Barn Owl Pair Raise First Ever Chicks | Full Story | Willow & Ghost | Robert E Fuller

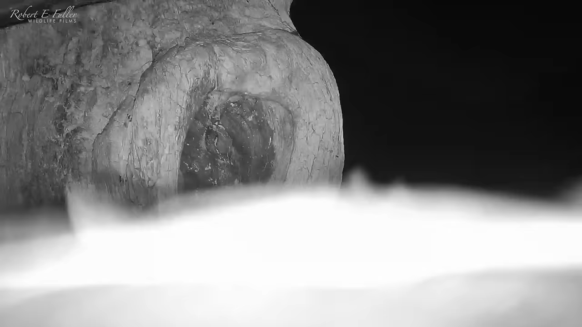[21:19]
It's clear the youngest chick isn't developing like the rest of them.
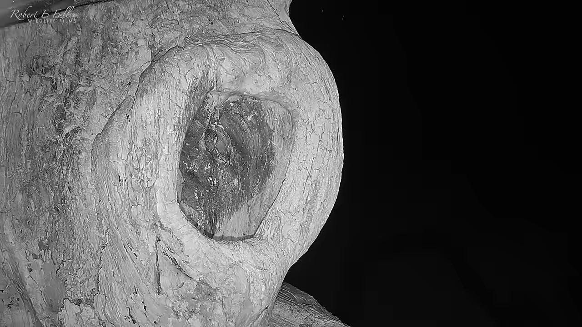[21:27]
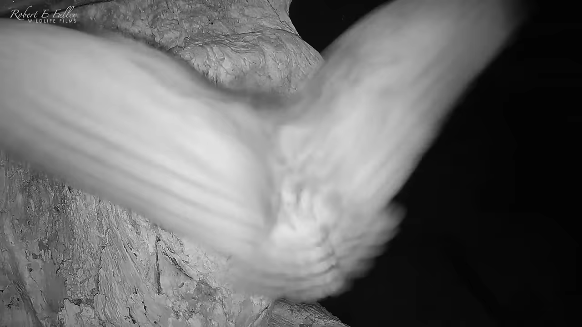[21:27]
When Willow returns, she tries to feed the youngest chick.
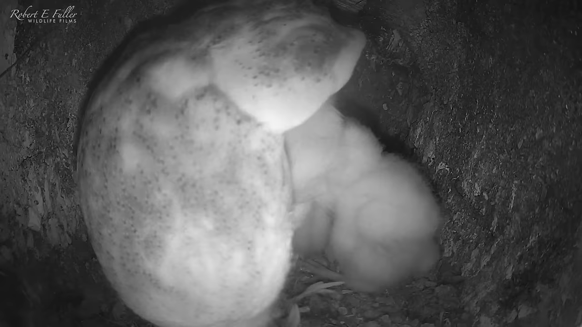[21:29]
But Ginger steals the food again.
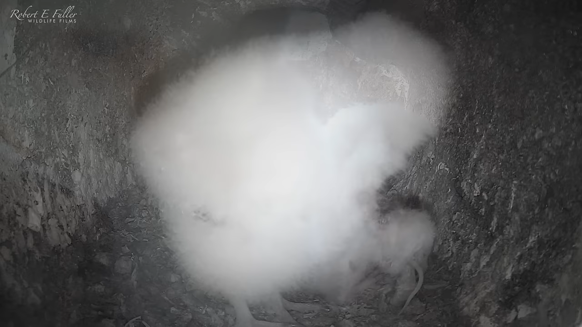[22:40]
She's now even eating her meals whole.
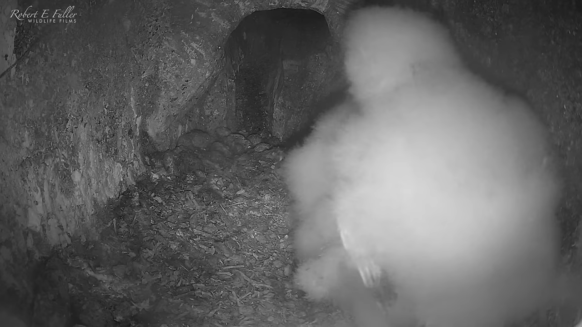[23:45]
And over the next 10 days, Willow provides 84% of all food deliveries. Thankfully, she's a devoted mother. And I gave her a helping hand too.
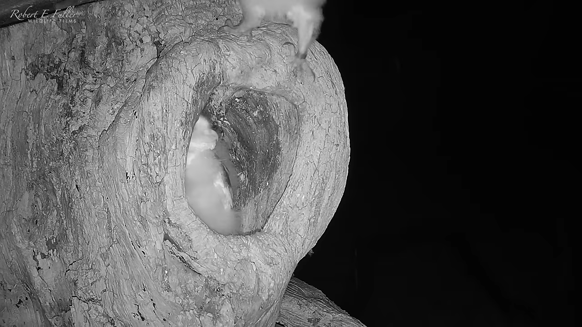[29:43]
and climbs to the top of the nest. She looks back at her sisters and loses her footing.
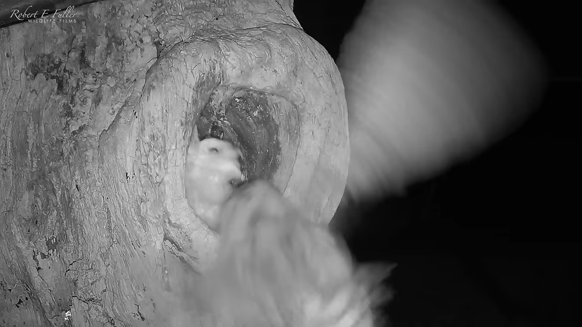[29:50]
She may have fledged, but she's new to all of this.
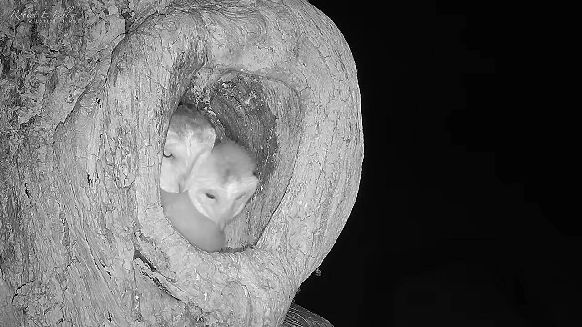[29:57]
Cinnamon and Cleve watch on, fascinated.
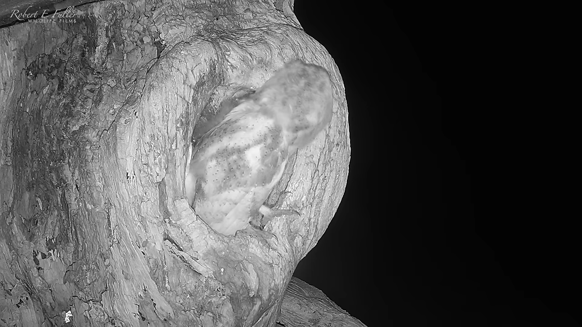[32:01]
She scrambles to the top of the nest, just like Ginger did.